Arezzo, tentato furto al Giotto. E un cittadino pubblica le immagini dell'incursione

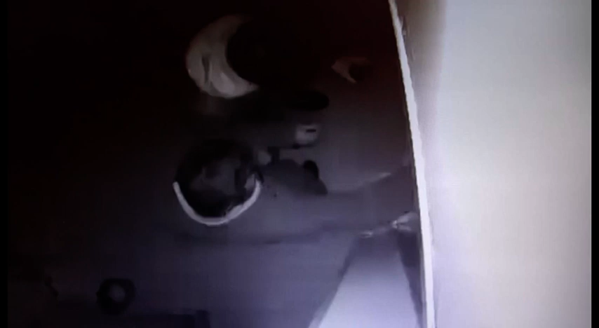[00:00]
Potrebbe trattarsi di un sopralluogo in vista di un furto, quello immortalato dalle telecamere di videosorveglianza private all'interno di un condominio in zona Giotto.
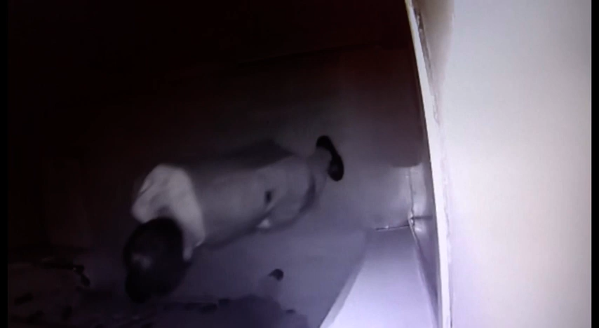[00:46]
Solamente pochi minuti e poi la fuga senza nemmeno tentare di entrare.